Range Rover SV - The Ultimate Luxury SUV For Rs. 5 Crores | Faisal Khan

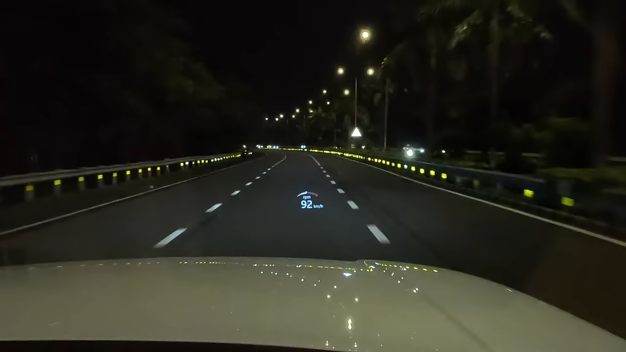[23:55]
you get a heads up display which actually shows you difference only when you get into dynamic mode, so it's actually going to show you the tachometer there,